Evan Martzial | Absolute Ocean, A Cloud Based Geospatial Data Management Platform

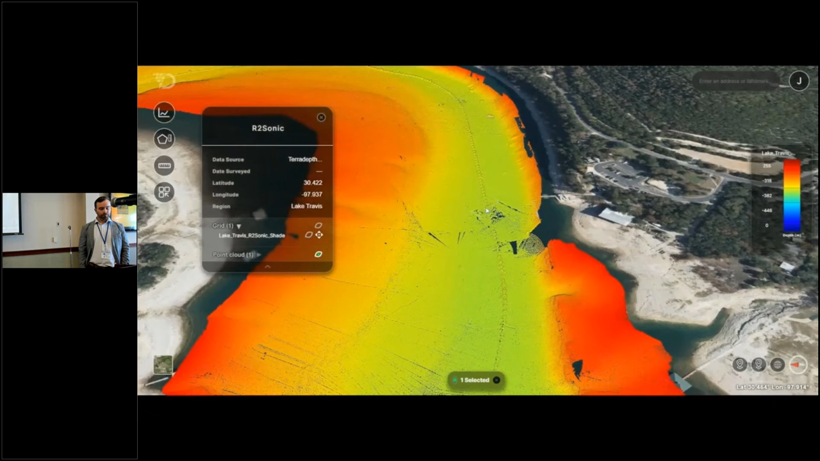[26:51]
Easy to access tools are provided for quick measurements of distances, areas, bottom section profiles, and opening groups of data files. The smooth pan, tilt,
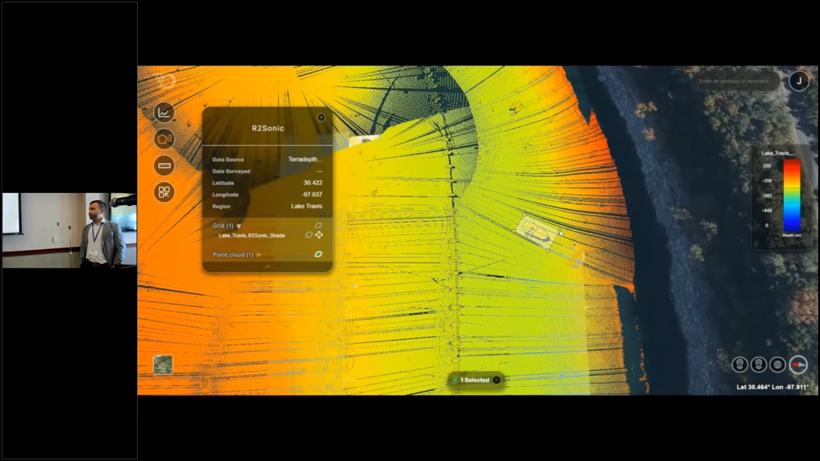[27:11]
and zoom operation allows for easy inspection of areas and objects or infrastructure features of interest.
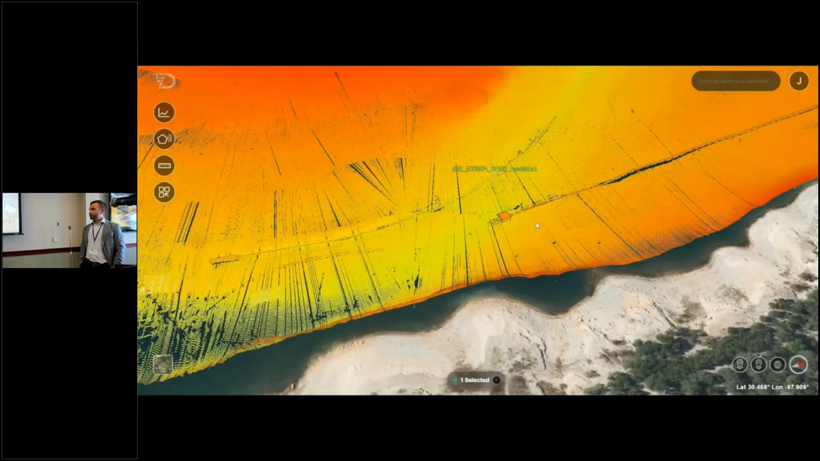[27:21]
Multiple files and file types can be opened in the same area at the same time,
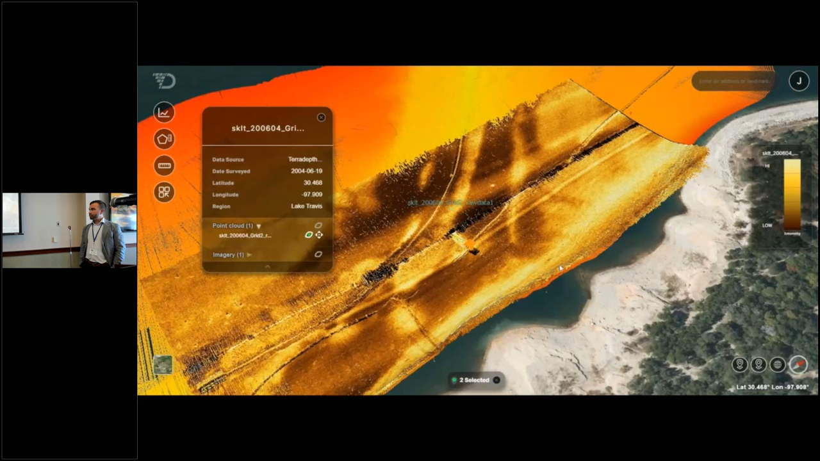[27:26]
allowing for grading, combining,
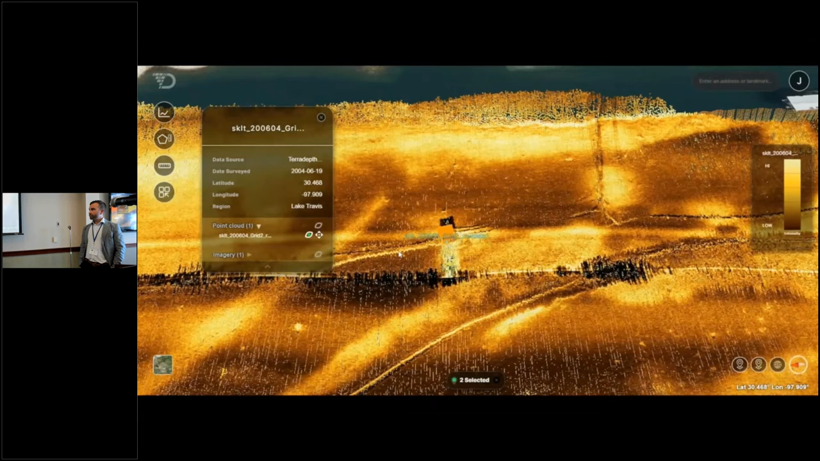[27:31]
or simply layering one type file over another to create different perspectives, illustrated here with the combining of both multi-beam and side scan data images.
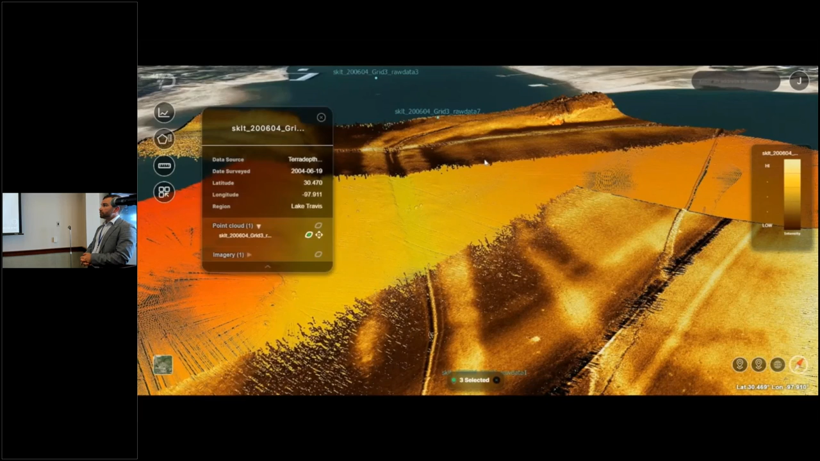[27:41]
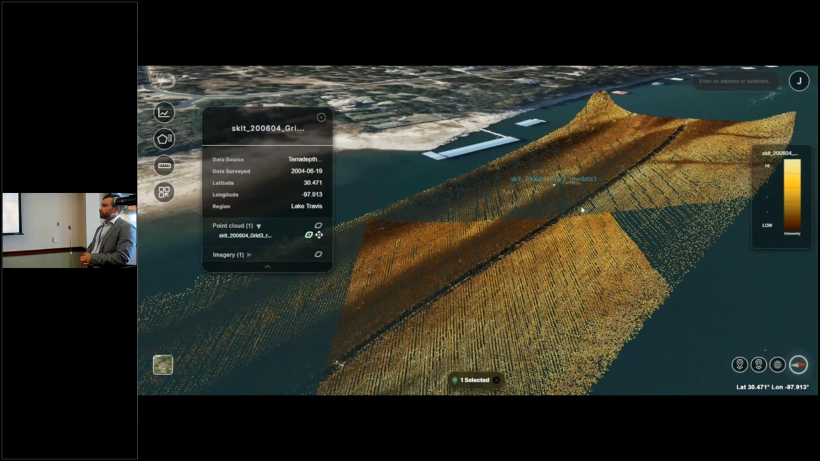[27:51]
Support for 2D images and 3D point clouds in the same area
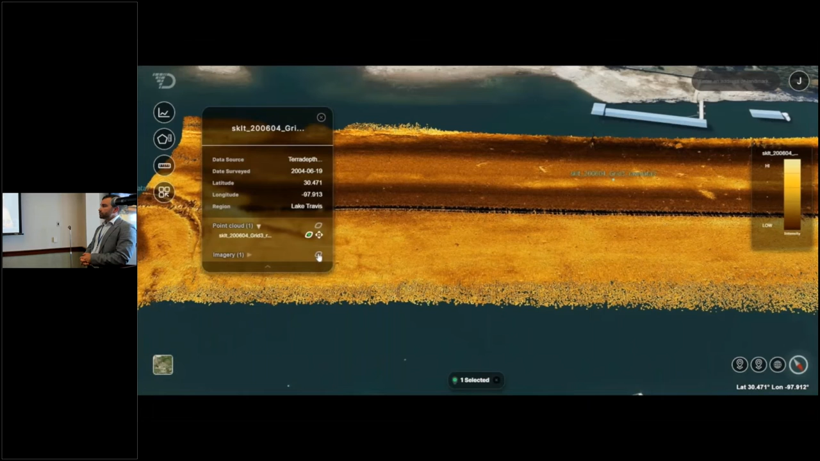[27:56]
allows for enhanced visualizations and terrain comparisons by simply toggling between file types.